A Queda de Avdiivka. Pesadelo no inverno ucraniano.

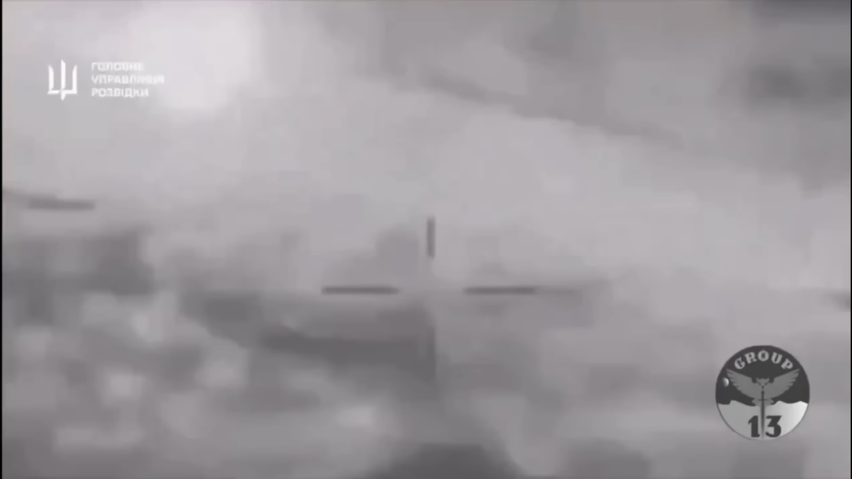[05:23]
Começou com boatos negados pela Rússia sobre drones danificando navios.
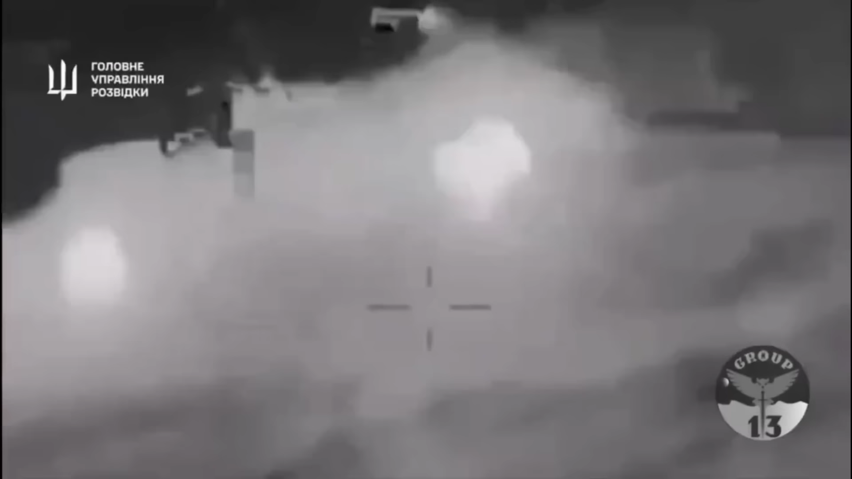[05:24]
Depois vieram as imagens sobre enxames
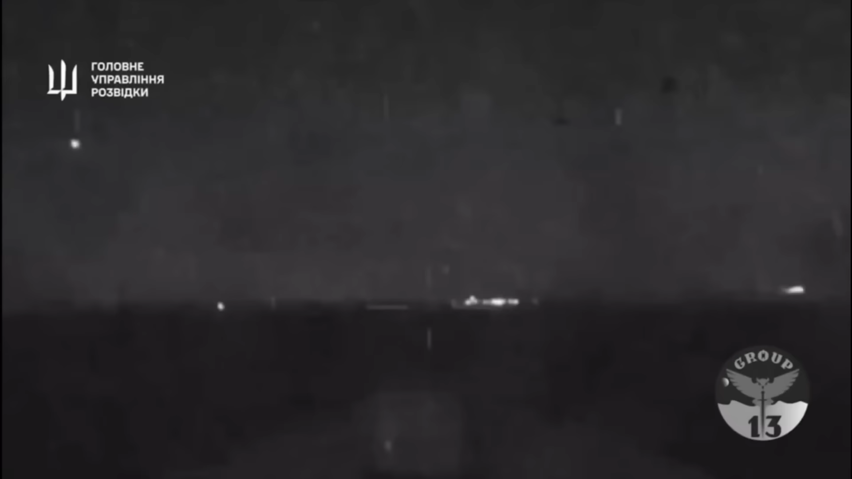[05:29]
de veículos de superfície não tripulados cortando as ondas rumo às embarcações inimigas.
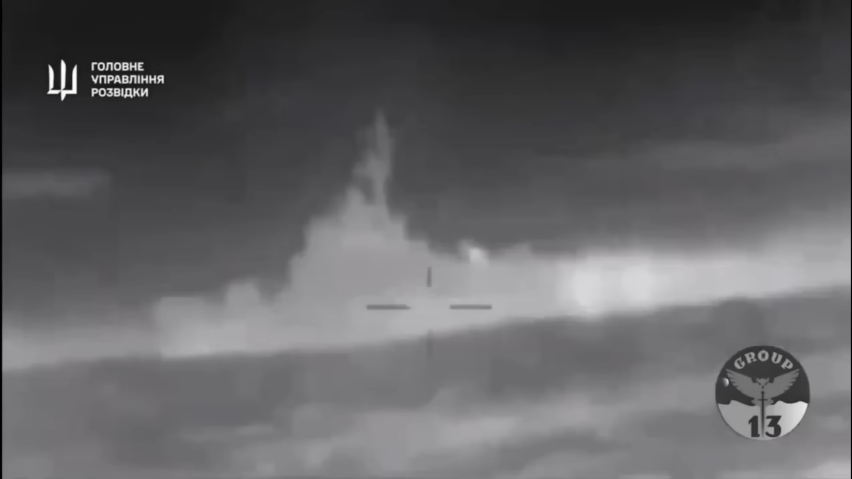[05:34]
Os disparos dos navios detiveram um ou outro, mas aos poucos, os impactos sucessivos estouraram os cascos.
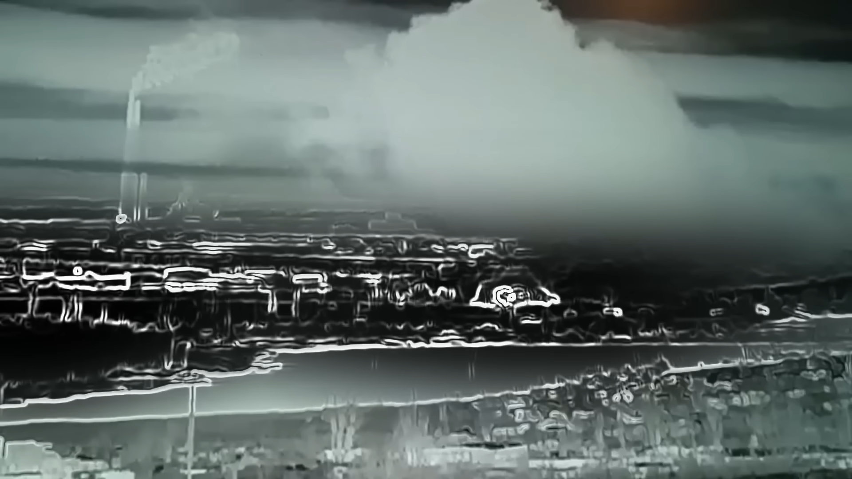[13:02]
A névoa mortal foi inflamada por um detonador, criando uma explosão termobárica de alta temperatura e pressão. A explosão se estendeu por dezenas de metros. A 110ª manteve seus recursos como pôde, aproveitando a proximidade do TOS para o desativar com os drones.
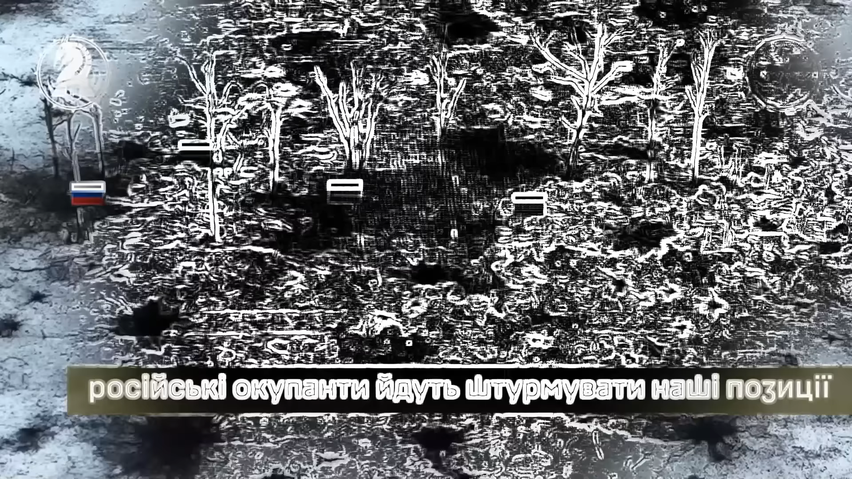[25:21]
Os russos pisaram sobre a neve, enxergando ao fundo a Coke Plant, uma das indústrias de Avdiivka que era o seu alvo.
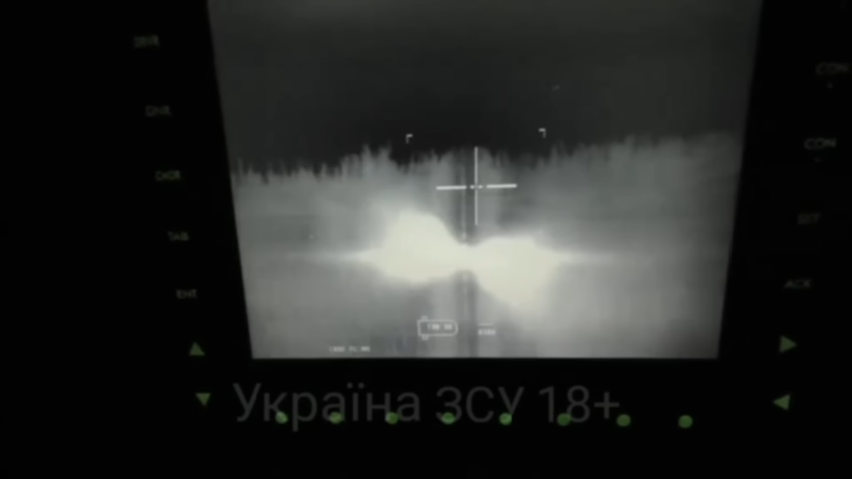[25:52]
Quando eles se acumularam, um BGM-71 foi disparado para explodir sobre os corpos.
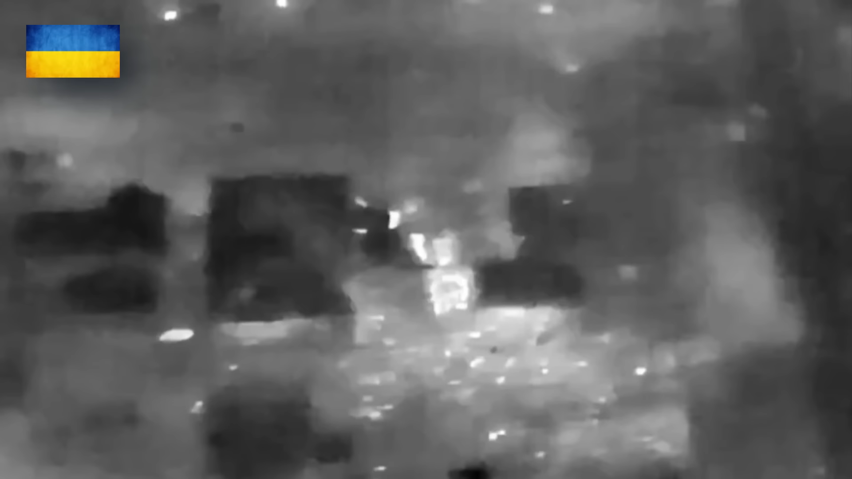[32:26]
Os russos eram tantos dentro da área urbana que andaram acumulados entre os prédios e casas, desobedecendo regras básicas na guerra.
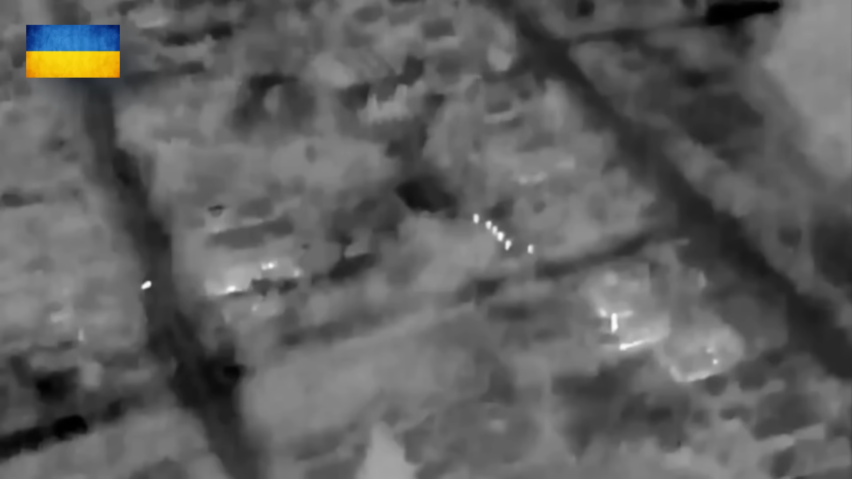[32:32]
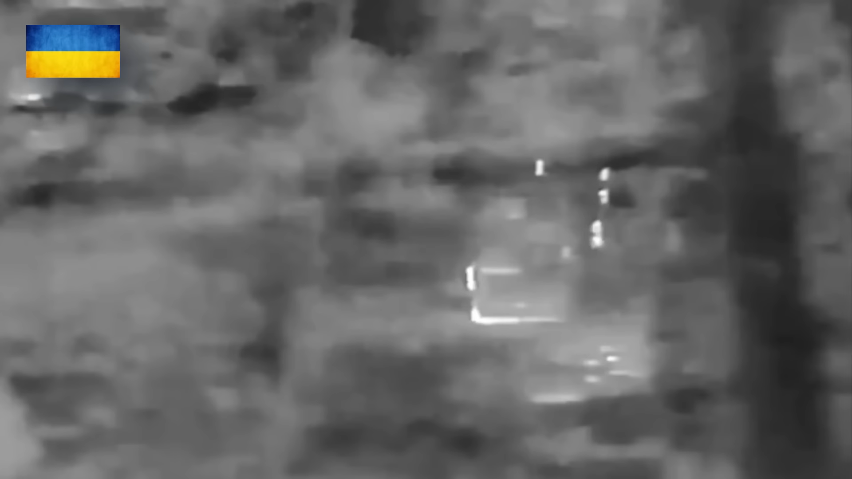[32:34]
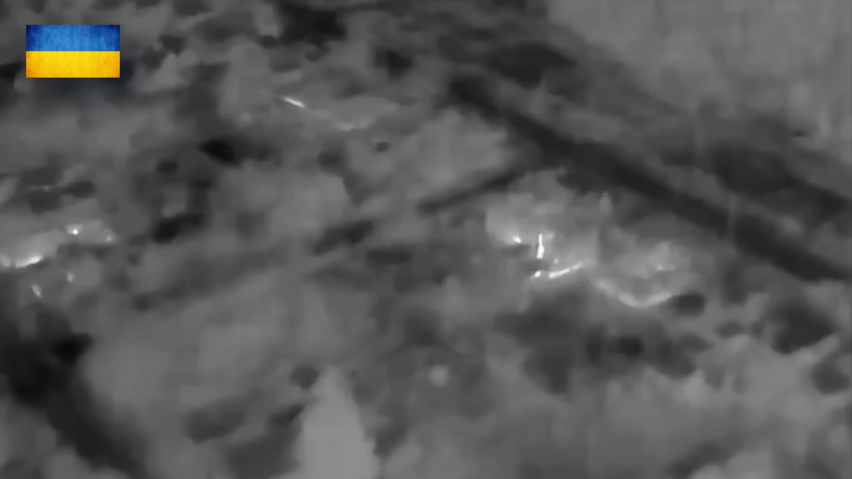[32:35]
Eles se tornaram alvos da artilharia ucraniana, que disparou sucessivamente.
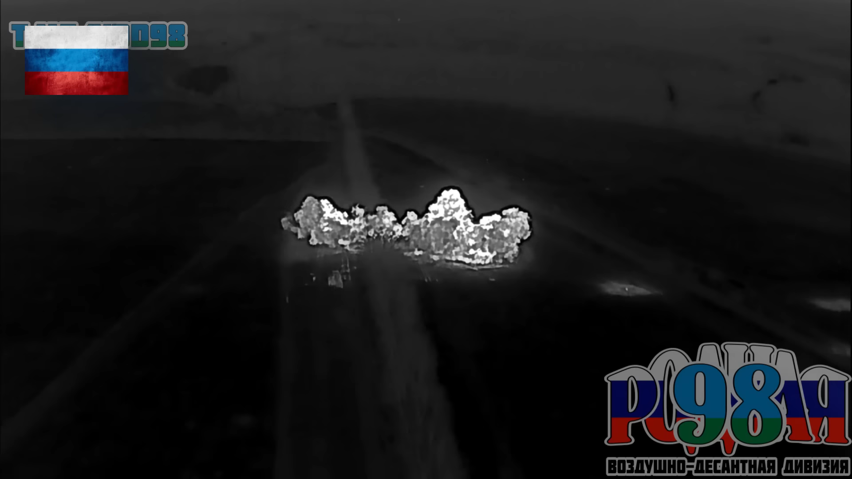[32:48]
A noite pareceu um alívio para os soldados ucranianos tentarem escapar,
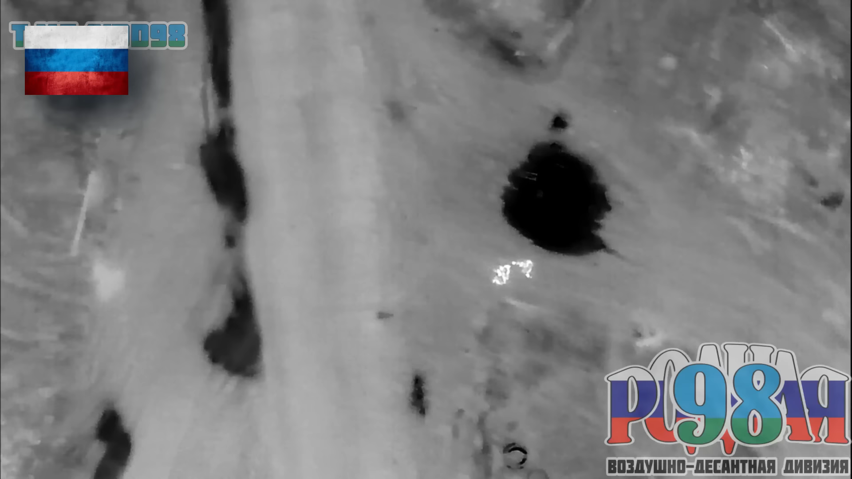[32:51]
mas os drones estavam os observando.